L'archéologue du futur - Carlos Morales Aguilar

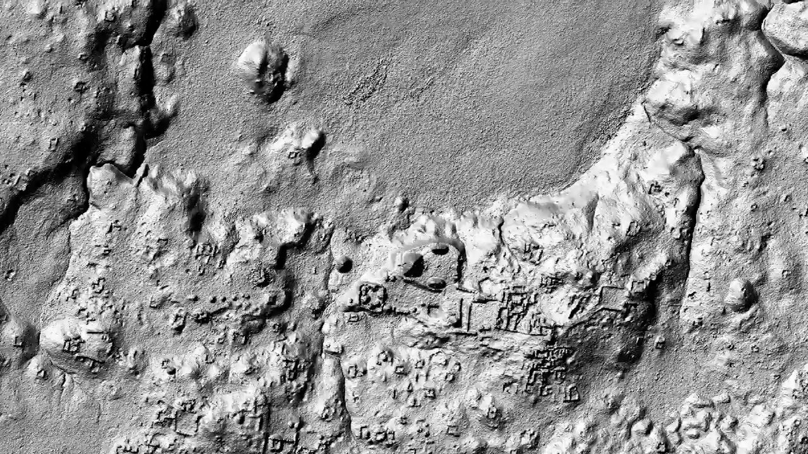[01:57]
La technologie LiDAR, c'est comme un appareil photo qui peut pénétrer le canopée pour identifier les traits archéologiques.
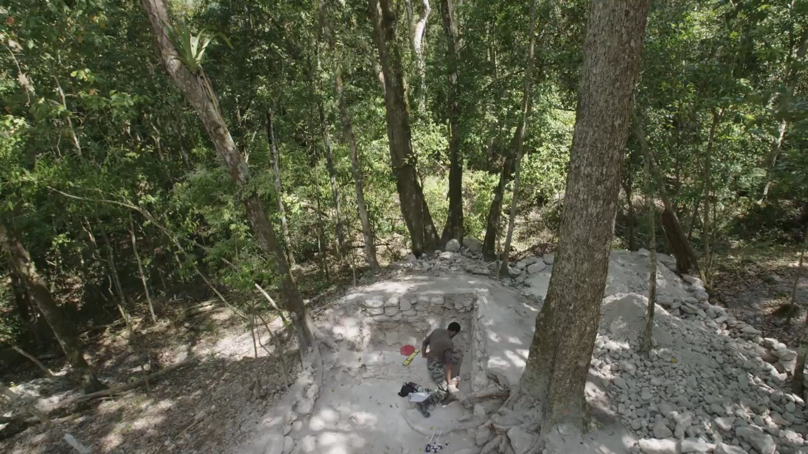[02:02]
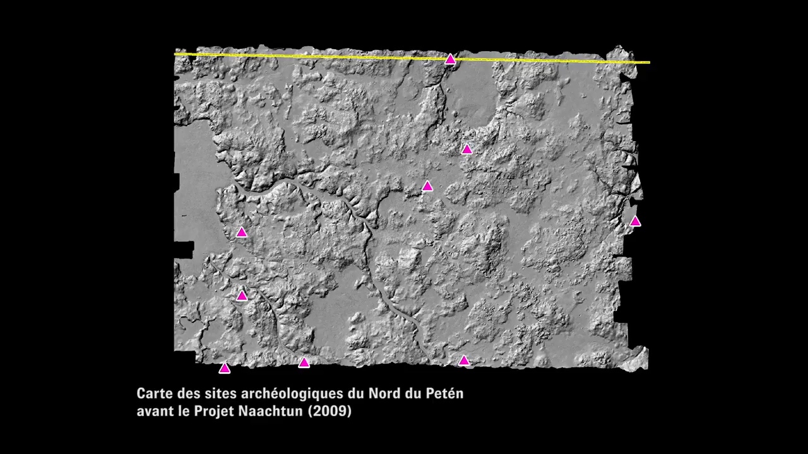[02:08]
Après l'analyse de l'image LiDAR, on a découvert beaucoup de sites,